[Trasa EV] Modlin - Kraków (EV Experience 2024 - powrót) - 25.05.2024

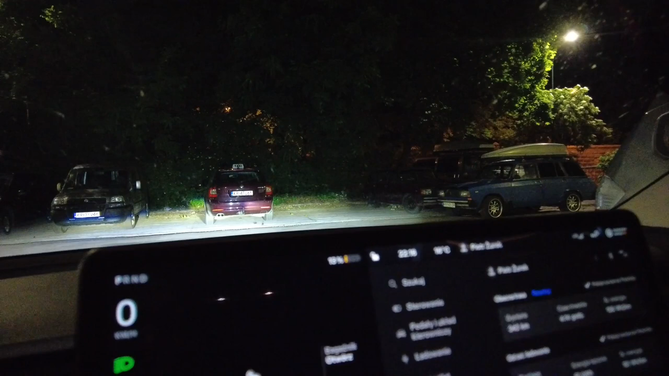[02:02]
Raportuje się z miejsca docelowego z domu. 13% baterii. Tu jest ta druga 18 przyjazd mniej więcej minut temu.